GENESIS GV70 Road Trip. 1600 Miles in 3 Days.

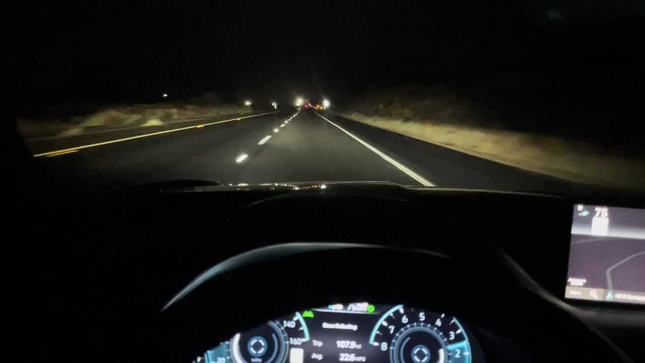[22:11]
and then just the characters of the road, sometimes I'm on high beams and then they go back down, you see that change, it's pretty cool, so all these cool little features just make the experience so much better, like right now I'm chilling with my dogs right here, they're asleep, one of the dogs on my lap, and I'm just having a good time, about 45, maybe an hour away from home. My final report of the night, 25.4 miles per gallon for the last legs, which is 168 miles, not bad considering when we went over the grate,